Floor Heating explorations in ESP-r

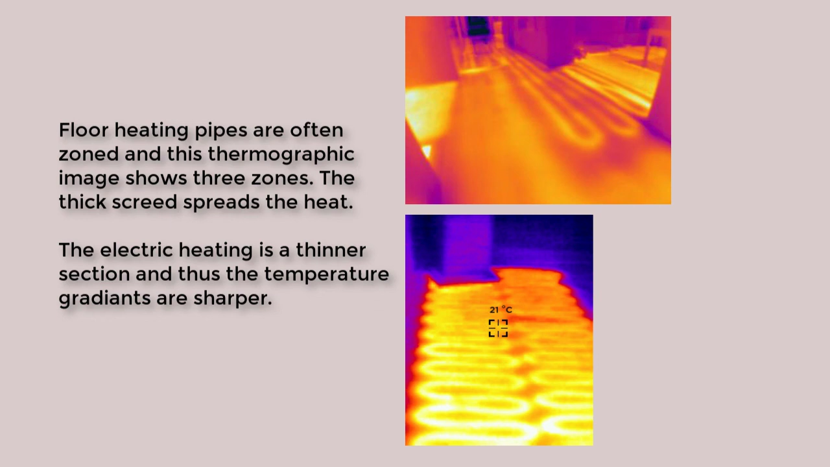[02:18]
On screen: spot 21°C
One might also use electrical resistance, but the result will be the same kinds of surface temperatures as seen in these thermographic images.